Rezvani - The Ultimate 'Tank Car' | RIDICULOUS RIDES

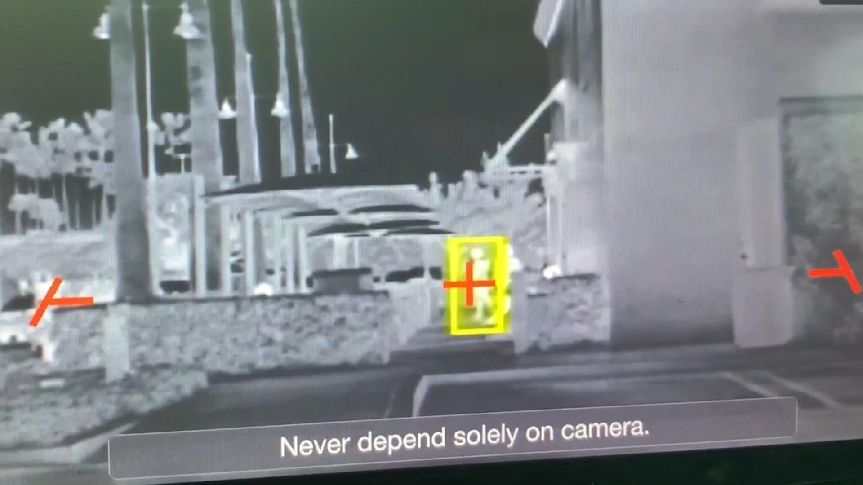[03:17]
You have a PA system up here and you have the thermal night vision camera that displays the images here in the center screen.